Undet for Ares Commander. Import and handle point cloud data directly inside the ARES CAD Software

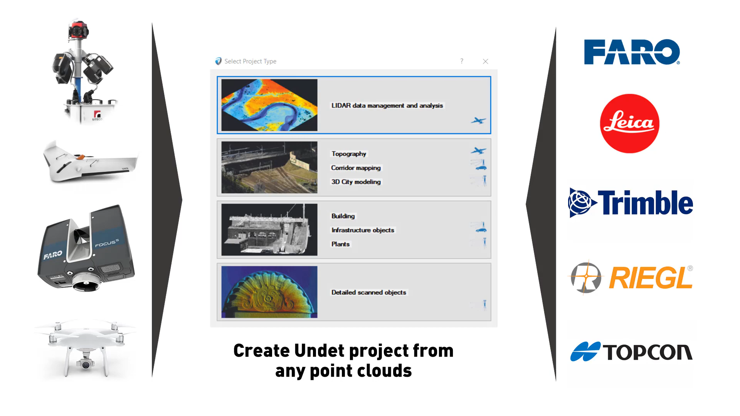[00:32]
Let's take a look to software functions.
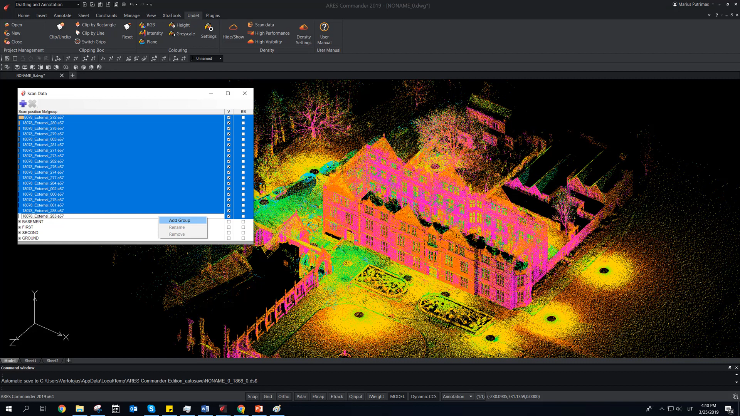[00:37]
Combine individual scan stations into groups, for each floor's levels. Outside, or separated scans.
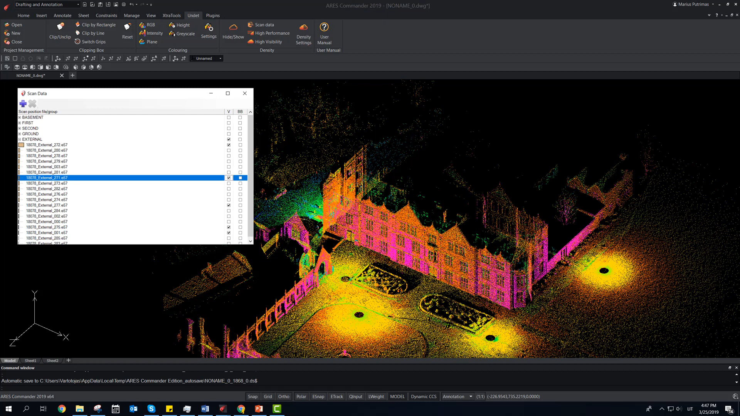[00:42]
This will allow more options to control visibility of project data.
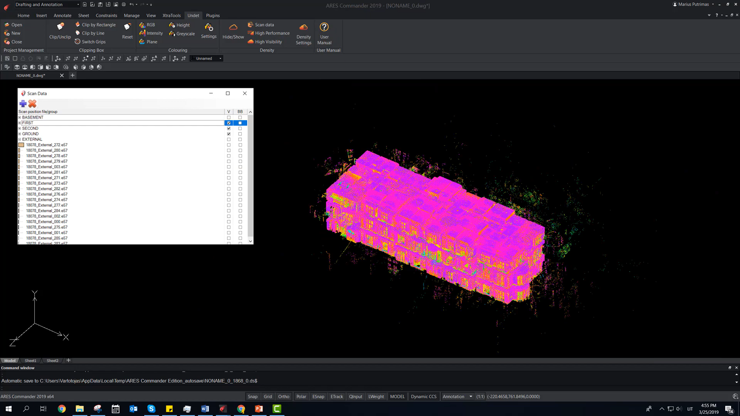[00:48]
Use Clipping Box to navigate between point clouds.
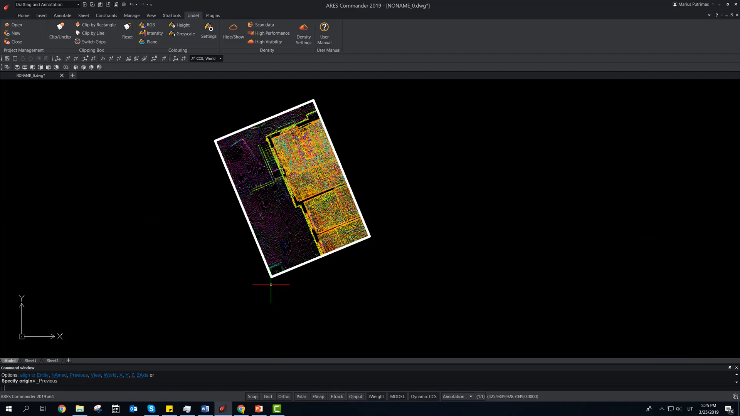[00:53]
Clipping box can be moved to any spot of point cloud to see detail view.
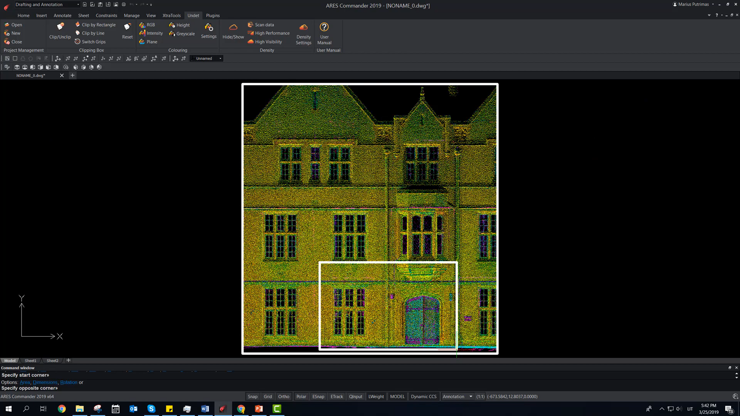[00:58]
Set color to point clouds.
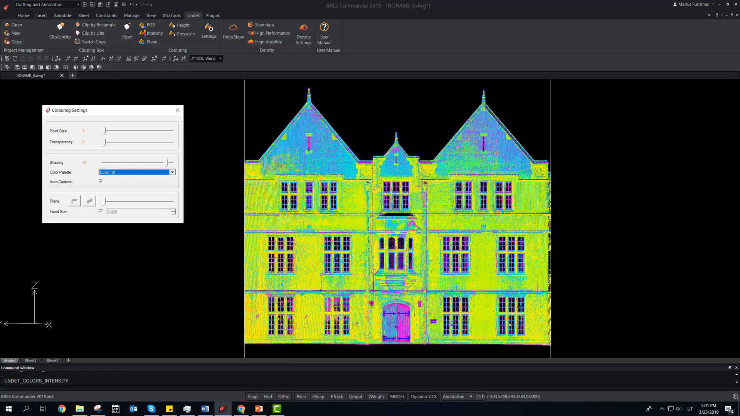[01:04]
By intensity, or coloring by plane, with different settings to get clearest view.
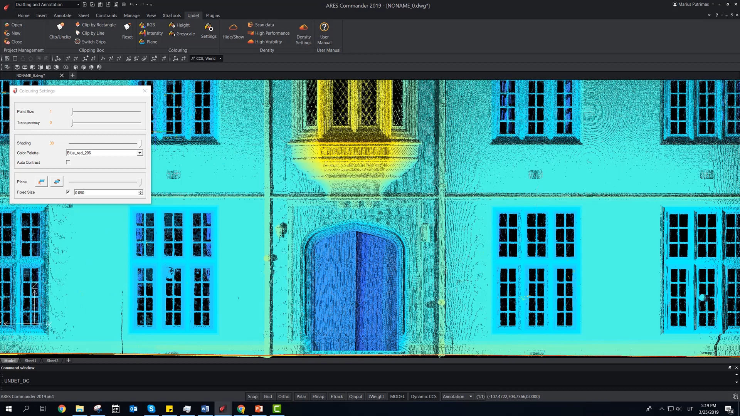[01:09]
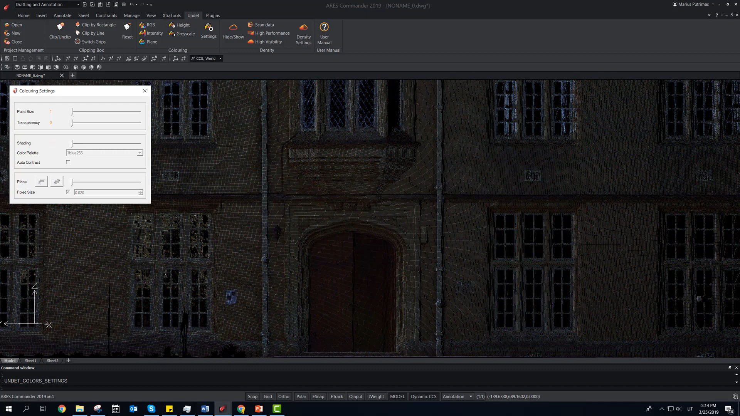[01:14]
Low density of points or lack of sharpness? Increase point cloud size for brighter view.
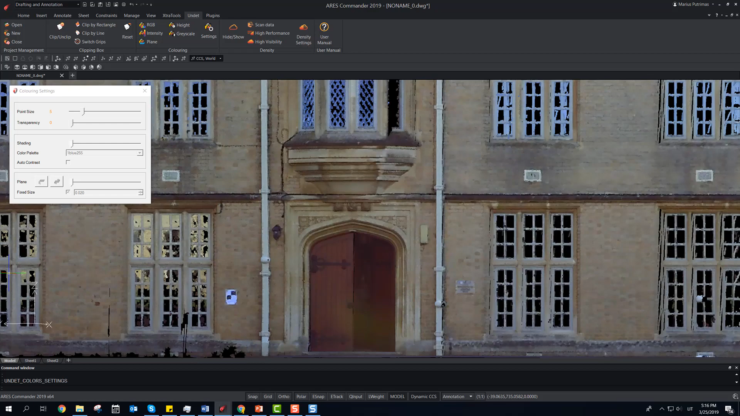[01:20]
Create 2D drawings from point clouds, using common CAD tools and familiar workflow.
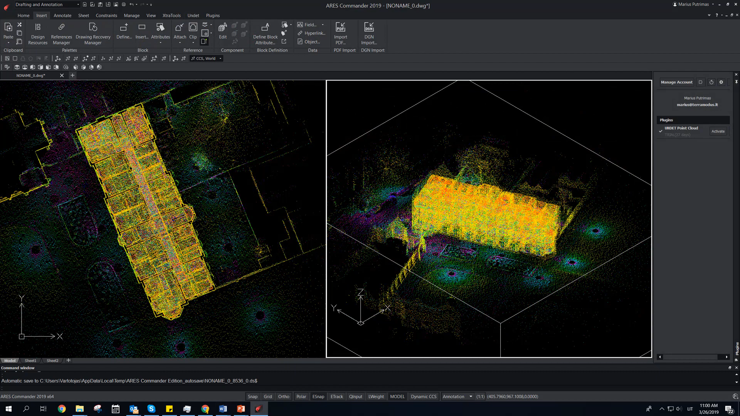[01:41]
Choose multiple viewports. Full fill drawing with height annotation. By clicking Undeat browser window, or snapping directly to points in model space.
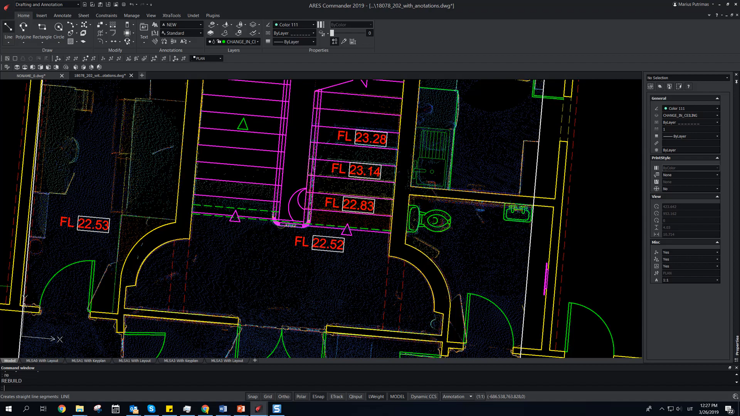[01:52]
Use Undeat with Aries Commander to create.
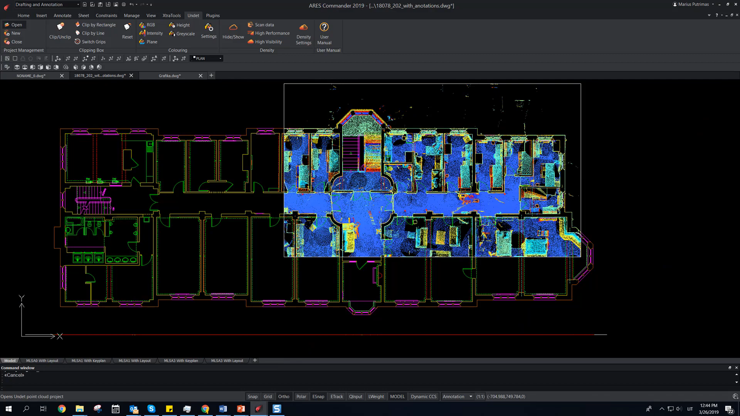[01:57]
Floor plans. Floor plans. Facade elevations.